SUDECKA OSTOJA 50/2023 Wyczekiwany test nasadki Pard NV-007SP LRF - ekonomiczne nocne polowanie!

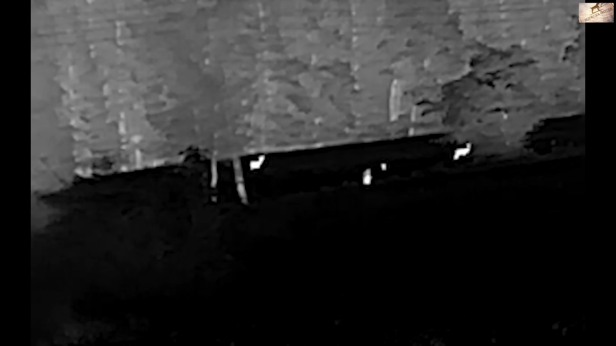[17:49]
dziki poszły w stronę tych Danieli ale macie fajny obraz dzik zszedł tutaj przez skarpę teraz jest do nich około 120-140 metrów 150
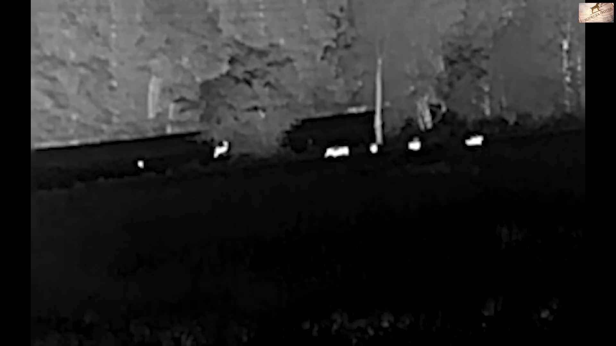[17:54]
może do Danieli jest w granicach pod 200 metrów no i one sobie delikatnie delikatnie zeszły i no i tyle żeśmy dziki widzieli
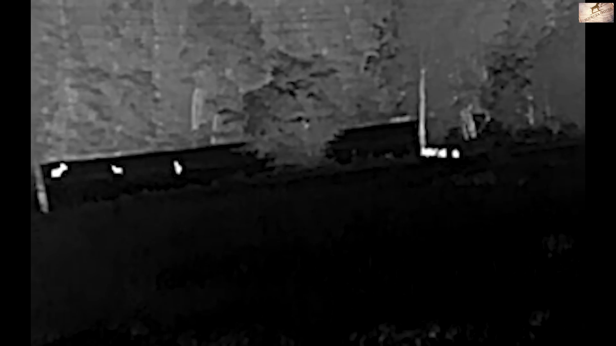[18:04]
tu mamy watahę którą już widzieliście w poprzednim odcinku tu gdzie się też ta deska złamała nieszczęsna
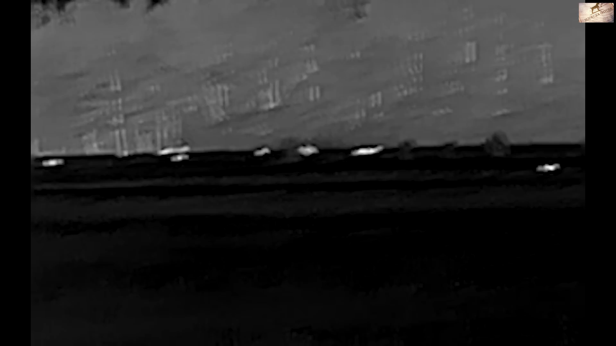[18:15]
no ale tutaj tych dzików było sporo i specjalnie przyjechaliśmy wcześniej żeby
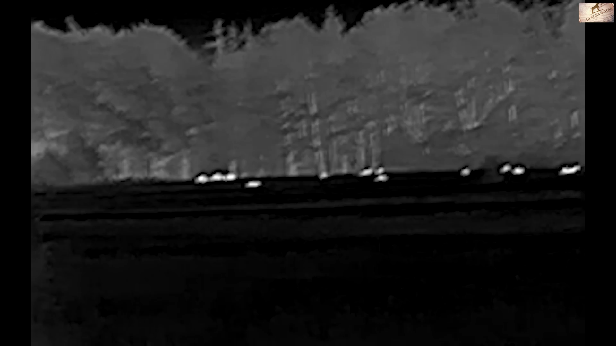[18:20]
je ponagrywać na drugi dzień pojechaliśmy deska strzeliła i w sumie tych dzików praktycznie nie udało się
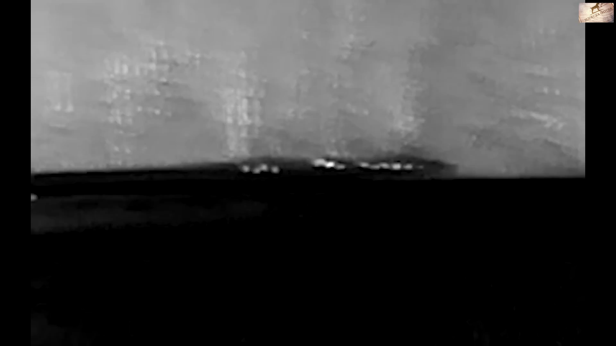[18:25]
nagrać ale nagrania są jakby z dnia wcześniejszego więc możecie zobaczyć tu jest około
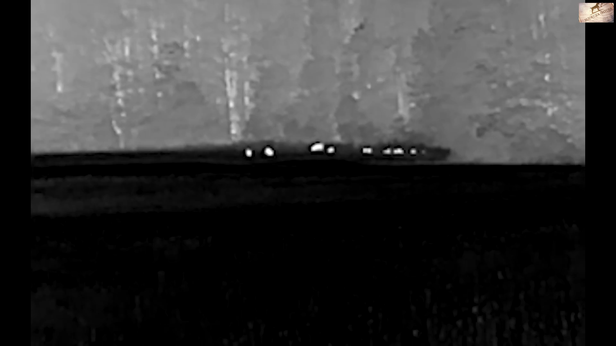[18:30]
350-400 metrów dlatego że myśmy tu dopiero co z auta wyszli zaczęliśmy podchodzić te dziki więc
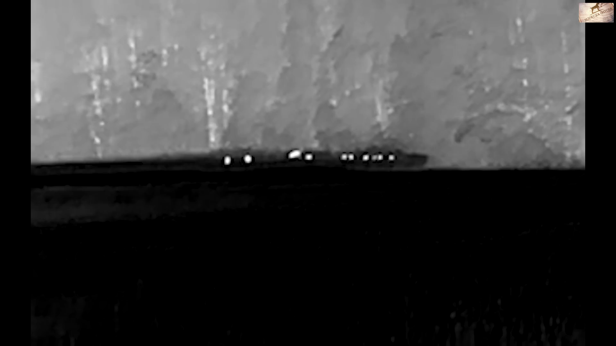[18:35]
mówię tu jest sarna z przodu zresztą widać wyraźnie z tyłu dziki
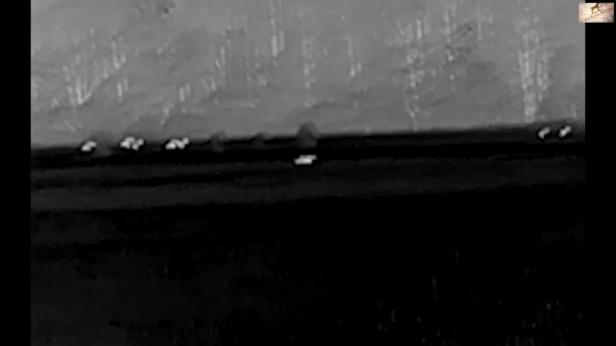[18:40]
do 400 metrów między 300-400 metrów jest dystans no i tu nas niestety zwietrzyły już
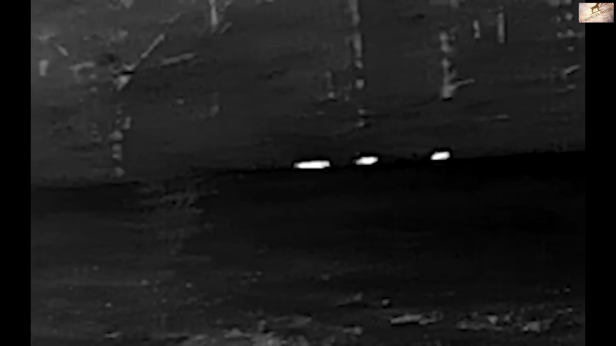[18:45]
przechodziły przez drogę i już wchodziły do lasu coś tam na polu zostało
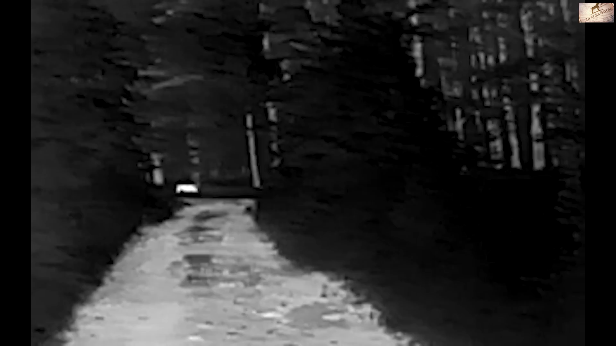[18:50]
ale część tej watahy już niestety obrała kierunek na las no i tu zostały lochy z warklakami
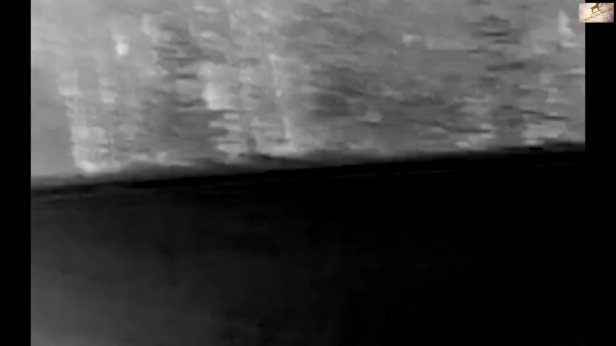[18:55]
dziki sobie żerują także te lochy zaraz sobie zejdą myśmy już ich tam nie płoszyli nie podchodzili bo chcieliśmy tu przyjechać tak naprawdę na drugi
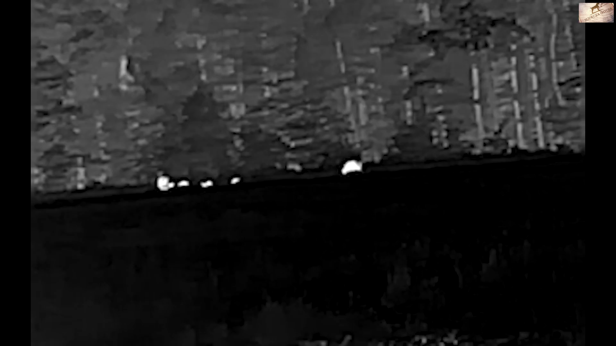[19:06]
dzień no i przyjechaliśmy ale nic z tego nie wyszło jeszcze coś tam
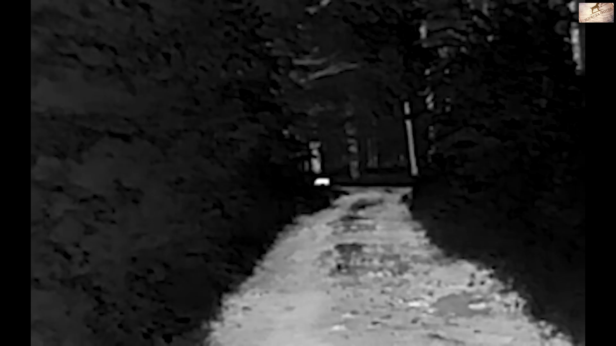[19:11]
spóźnialskie jakieś dziczki schodzą do lasu no i tak mówię przyjechaliśmy i było po wszystkim a te dziki zostawiliśmy
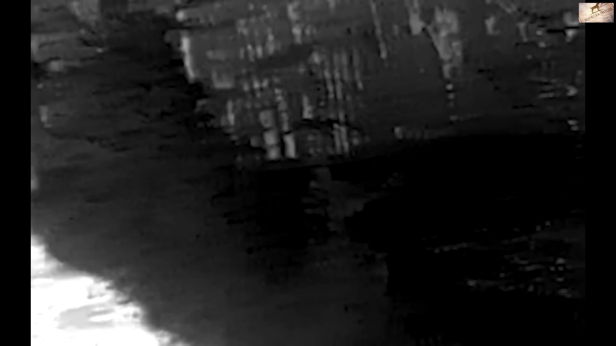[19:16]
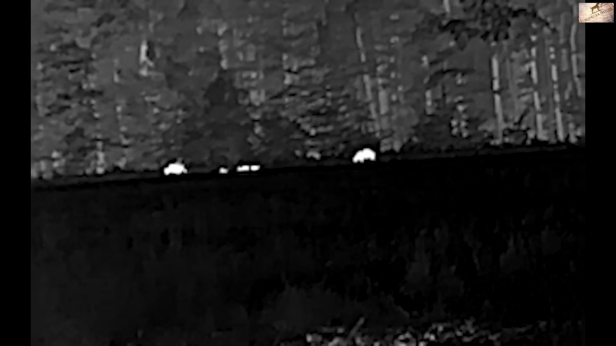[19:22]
tutaj nagrałem wam sarnę żebyście zobaczyli na dystansie około 100 metrów do tej sarny jest
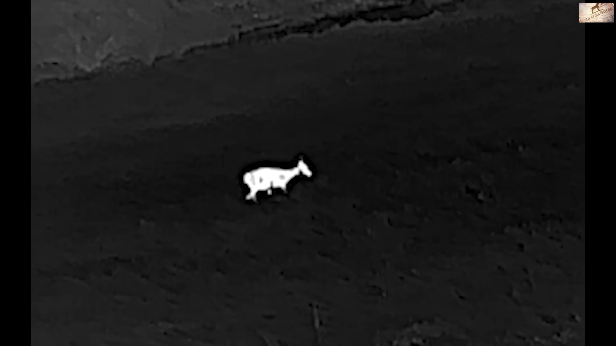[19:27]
ona sobie spacerowała w granicach 100 może 110 metrów
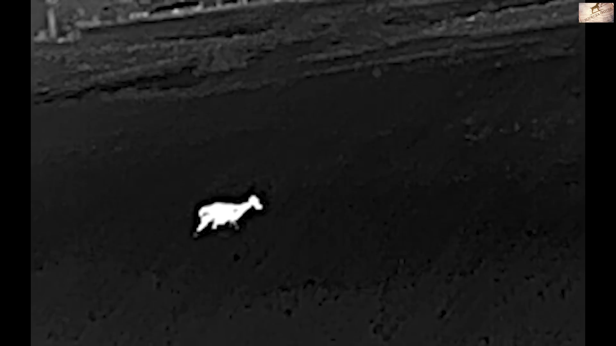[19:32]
bardziej poglądowo widać z tyłu domy jakiś samochód
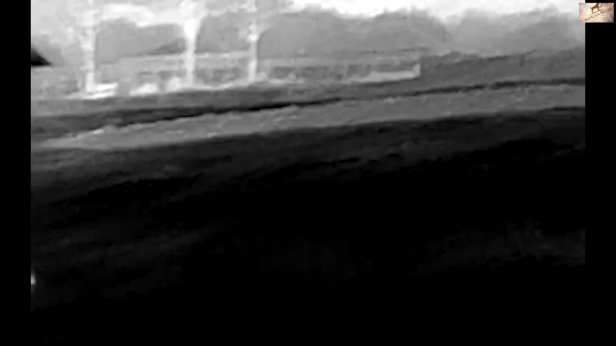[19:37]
no i dziki no i tu mamy watahę dzików do tego największego który był
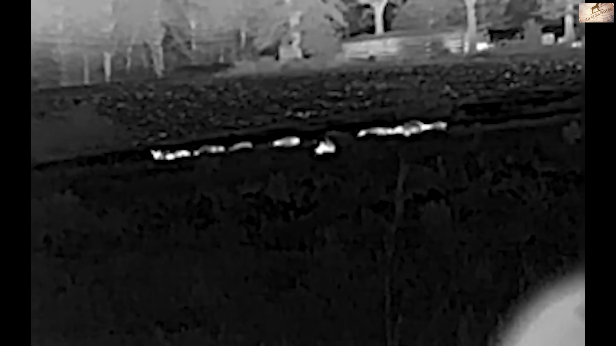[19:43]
najbliżej to było w granicach nie wiem 60-70 metrów do tego dzika do tych z tyłu
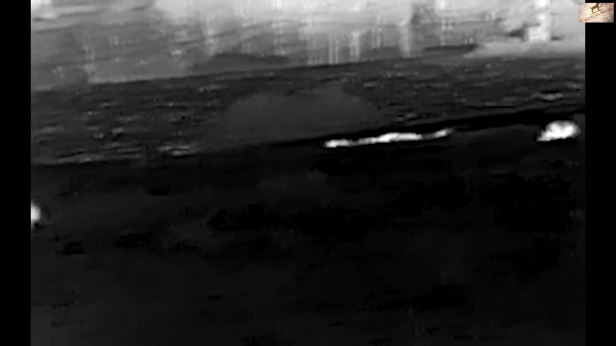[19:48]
120-130 metrów po prostu ten dystans był raz większy i one sobie spokojnie żerowały
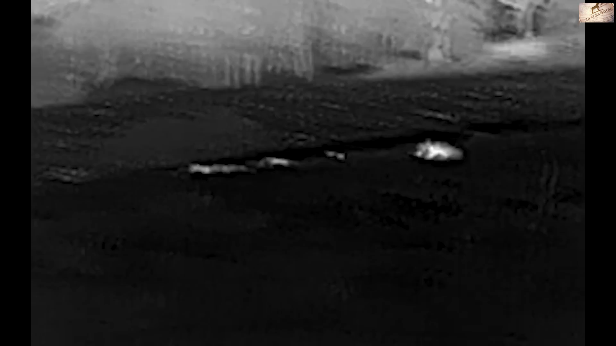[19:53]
myśmy je tutaj nagrywali nagrywali bardziej się skupiłem na tym żeby ponagrywać tym
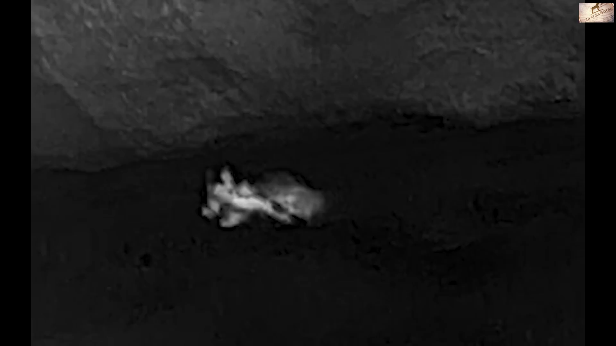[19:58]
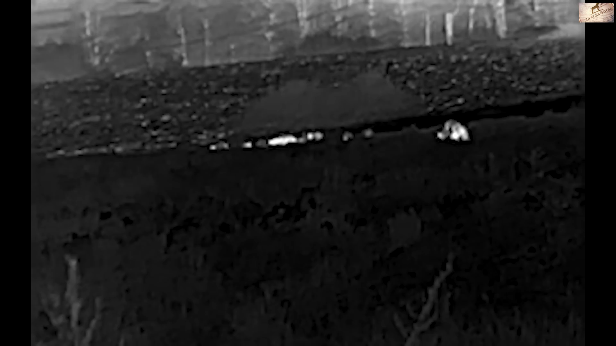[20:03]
jednym z tańszych termowizorów ale żebyście mieli pełny obraz jak to w tym widać no i ta wataha słuchajcie ona sobie żerowała oczywiście później dostały wiatru i poszły tak
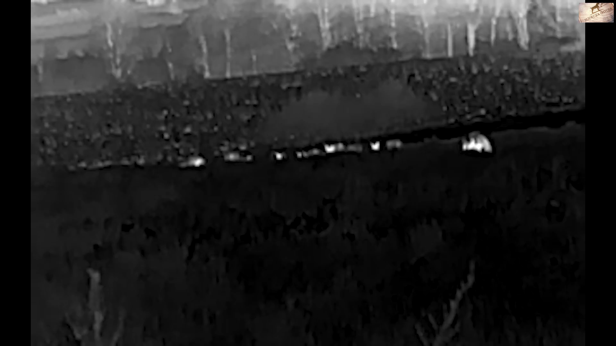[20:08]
no i już przejedźmy na parda i tutaj
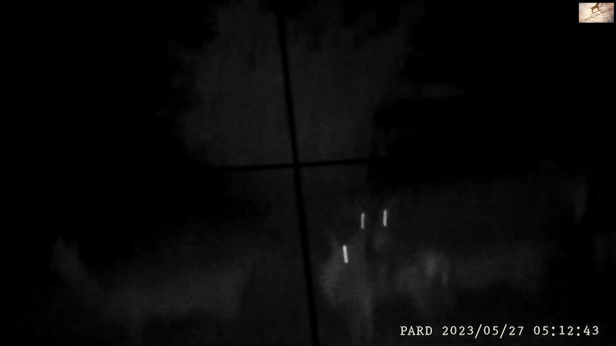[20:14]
trochę powalczyłem z tym partem żeby zrobić ten obraz jak najlepszy natomiast tutaj mamy jelenie one były na dystansie pod 100
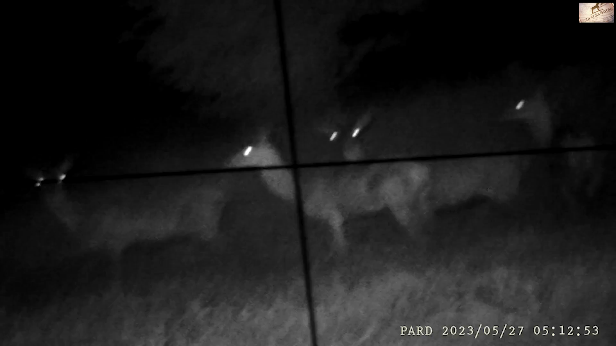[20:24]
metrów tak nie było tutaj nie wiadomo jak daleko ale około 100 metrów natomiast no trochę walczyłem żeby to ustawić tak dalmierz znów tutaj mamy 120 metrów więc wcale nie było jakoś tam bardzo bardzo blisko o 114 120 to z jelenia akurat były w granicach ponad 100 metrów tak także tutaj się skupiłem nagrywane oczywiście z pastorału no i te jelenie nam przechodziły przez łąkę
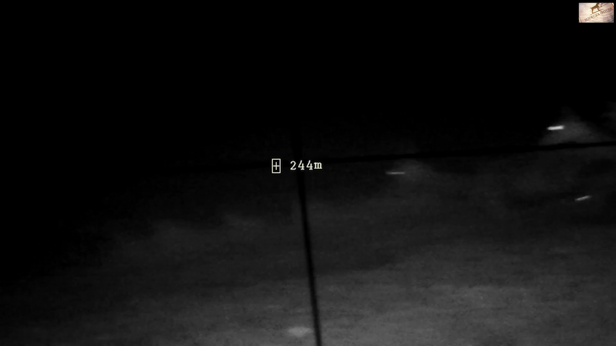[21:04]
więc powiem wam że no jakość obrazu niezła naprawdę niezła oczywiście tu jest fabryczny iluminator myśmy tu niczym innym nie doświetlali więc było wszystko doświetlone tylko i wyłącznie iluminatorem który daje fabryka tak